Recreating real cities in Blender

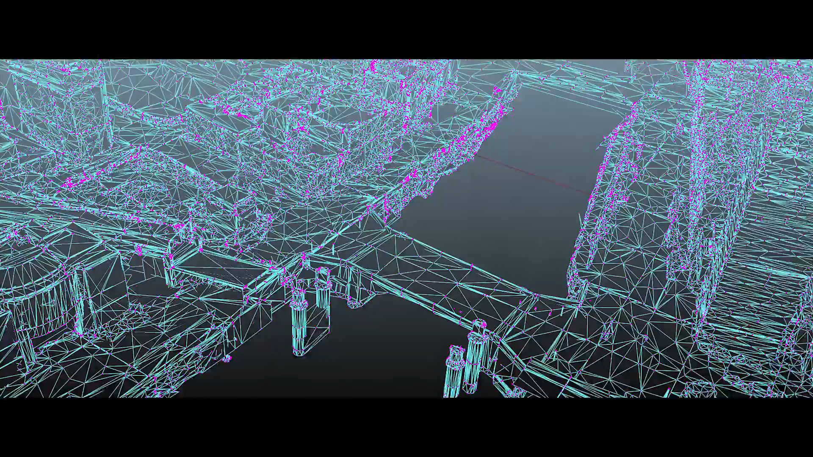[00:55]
perfectly proportioned accurate geometry that is already textured for you and it was just a few clicks of a mouse it's amazing and
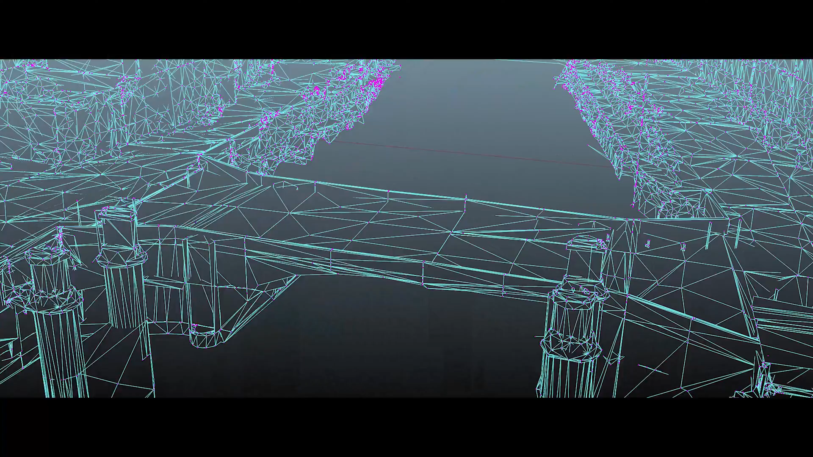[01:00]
this is already a massive bulk of the work done as you can see I mean you do ostensibly already have a city if you want to be really lazy you can just set up a camera
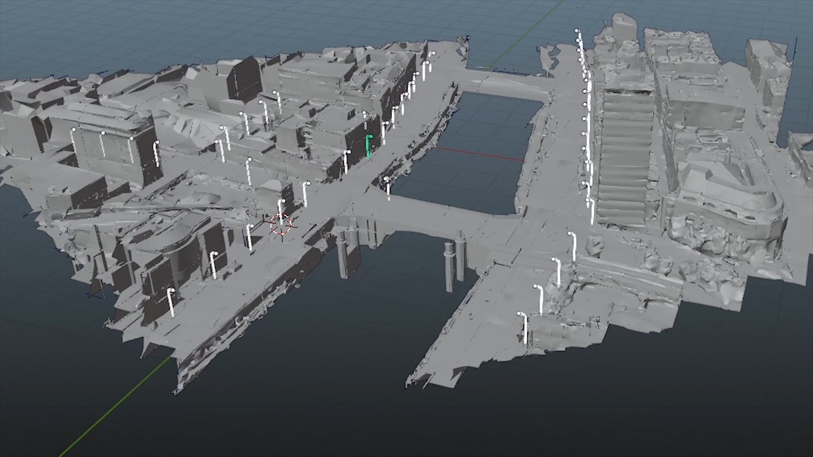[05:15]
the difference this makes off the bat is huge it just starts to look good really quickly and look at your reference photos find out where the actual street lamps are and place lights accordingly